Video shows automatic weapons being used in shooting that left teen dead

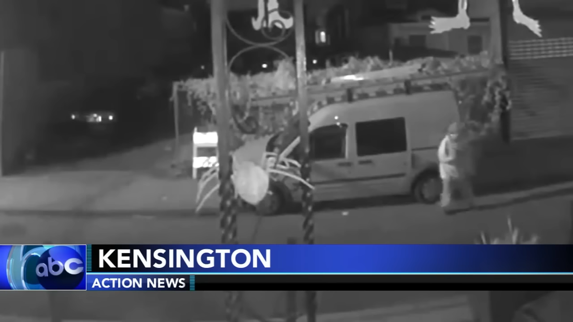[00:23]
Thursday on the 3400 block of Palthorpe Street in Kensington.
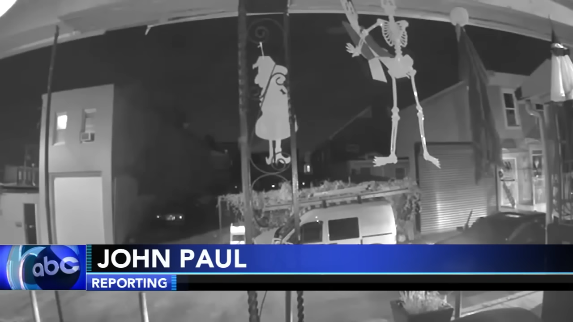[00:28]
Then a car pulls into view. The shooter is turning the streets into a war zone,
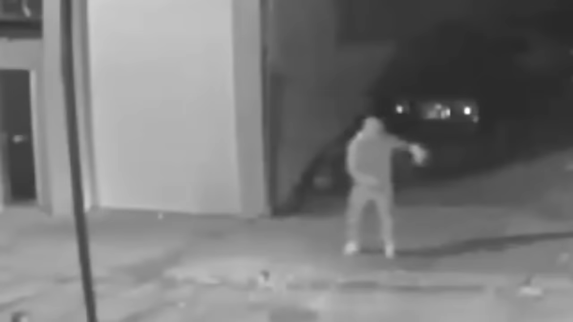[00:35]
firing at a 17-year-old on a motorcycle.
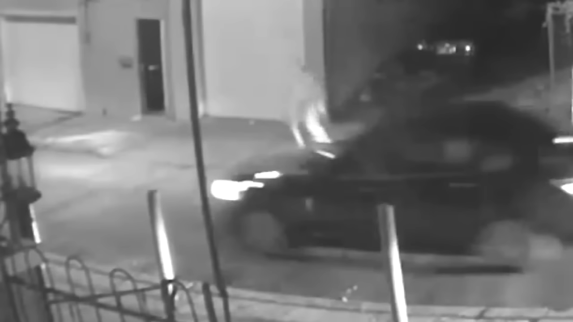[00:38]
Then you see one person jump back into a car with another car close behind. But the shooting wasn't over.
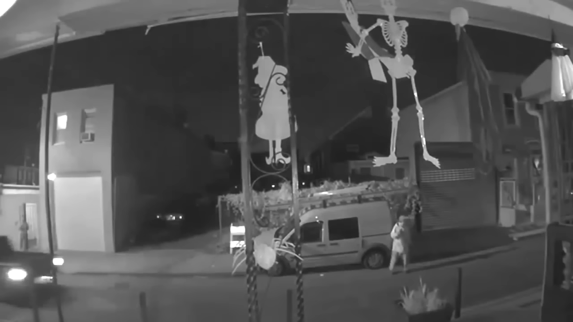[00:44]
Three minutes later, you hear more automatic gunfire and see people running. That black pickup truck was later stopped and several suspects were taken into custody. In the end, more than 80 shots were fired and a teenager was dead. Edith Rivera heard it all. At first, she thought a car exploded. Her son realized it was gunshots.